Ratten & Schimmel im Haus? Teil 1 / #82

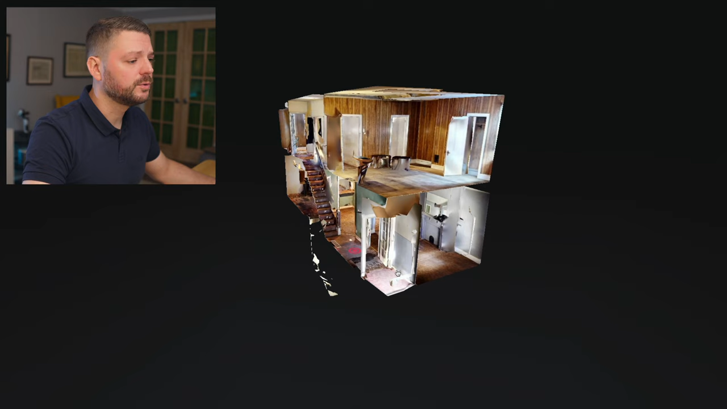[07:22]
Bevor wir das kaufen, um halt einen Überblick zu bekommen, was wir da zu machen. Das hilft bei der Planung, das hilft beim Abmessen. Beziehungsweise so können wir auch Contractoren, also Bauarbeitern, unseren Handwerkern zeigen, was gemacht werden muss, wie das ausschaut, ohne dass die jede einzelne hin müssen. Hier siehst du das 3D-Modell. Der Keller, den habe ich in diesem Fall nicht mitgenommen, aber du siehst eigentlich, wenn wir uns das Ganze jetzt als Grundriss hier von oben mal anschauen, fangen wir in der unteren Etage an, wie das Ganze aufgebaut ist.
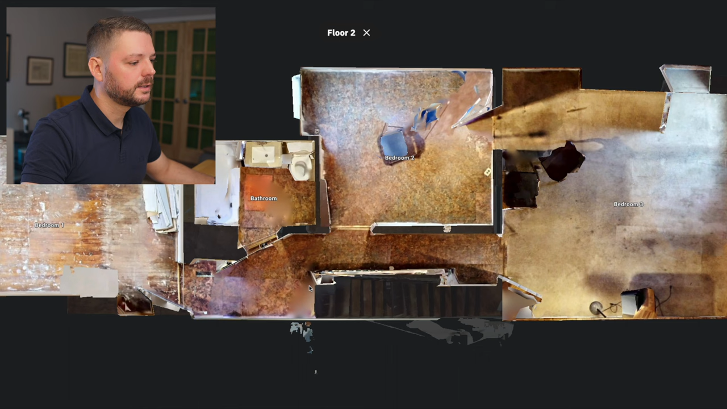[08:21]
Bedroom 1, das mit dem schönen Fußboden, Badezimmer, Bedroom 2 und hier das Jagdzimmer, Bedroom 3.
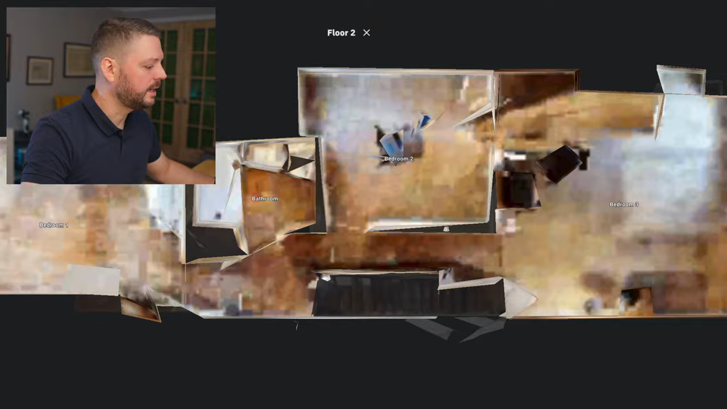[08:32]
Ja, dann fangen wir einfach mal an und schauen uns das Haus von drinnen an und gehen einfach mal hier rein.